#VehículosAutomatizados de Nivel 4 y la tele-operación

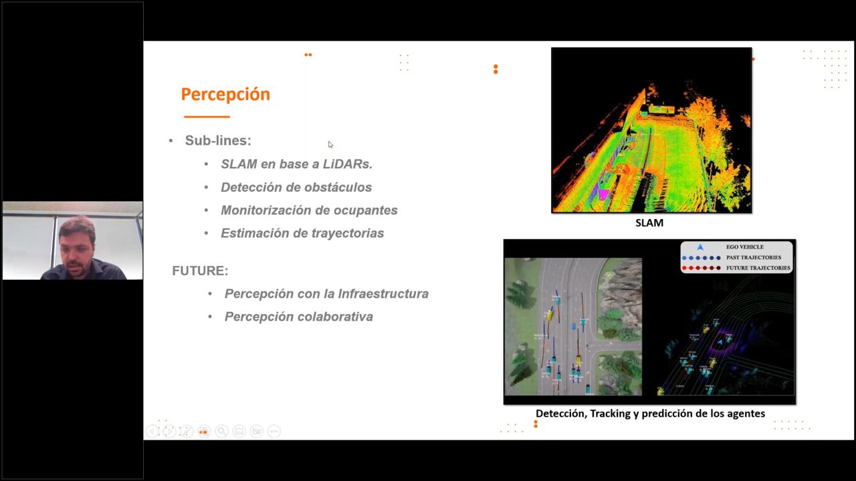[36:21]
también hemos logrado integrar un sistema SLAM, que ya, pues, todas las adaptaciones que le hemos hecho, pues,
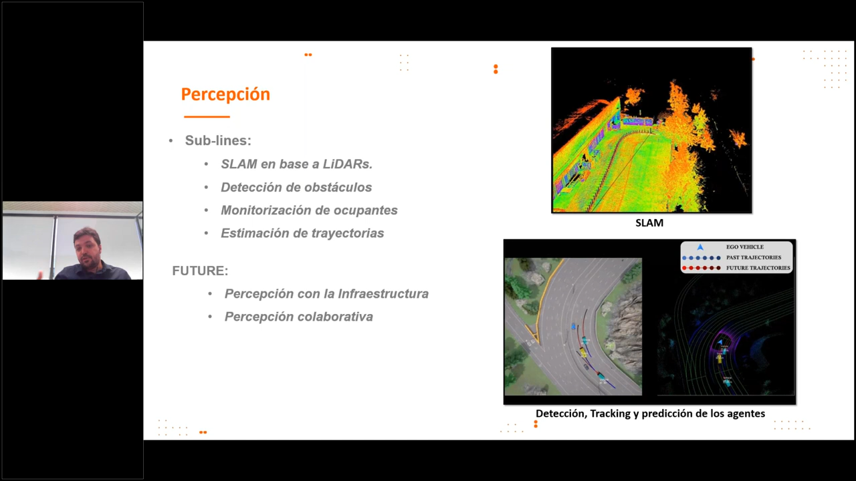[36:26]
lo hacemos, lo hacemos bastante nuestro, y SLAM quiere decir, simultáneo localization and mapping, y, eh, dos de esas líneas importantes, son percepción colaborativa, para temas de motion planning, estamos trabajando en estimación de, de trayectorias para diferentes agentes, como veis aquí en este caso,
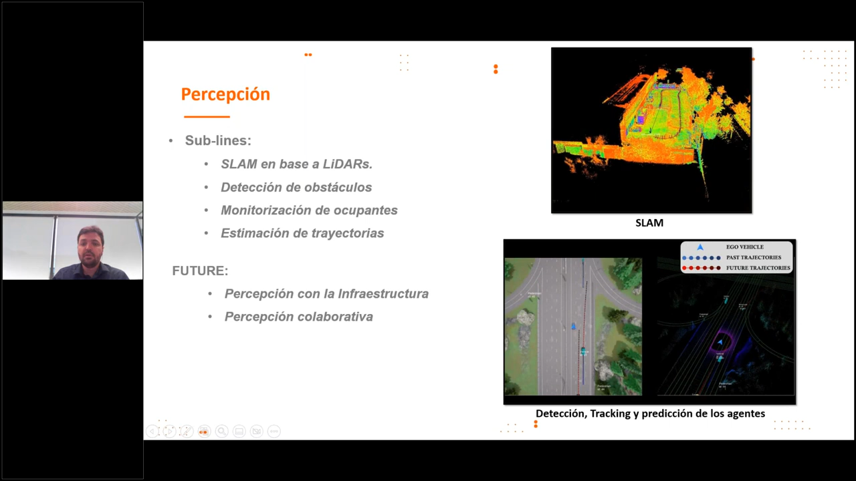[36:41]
con nuestros primeros resultados, y, eh, y también, pues, bueno, de localización desde la infraestructura, creemos que puede ser un, un enfoque interesante también, ¿vale?